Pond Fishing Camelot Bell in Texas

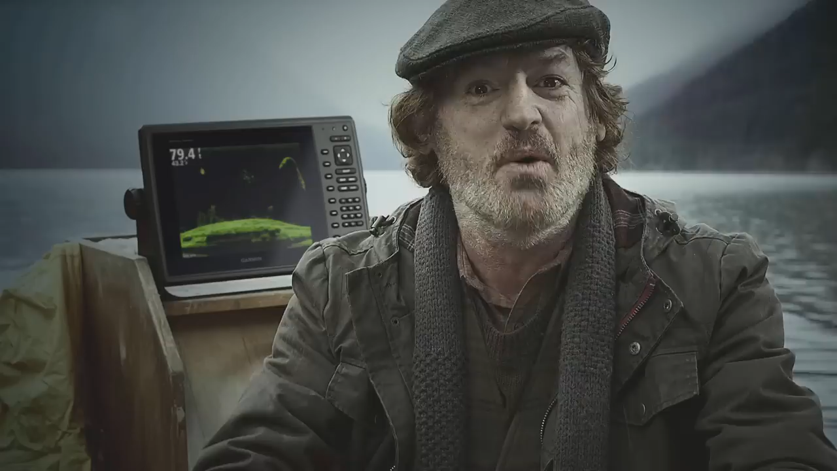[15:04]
I can see Nessie's home and all the wee fish in crisp detail. I mean, look at it, look.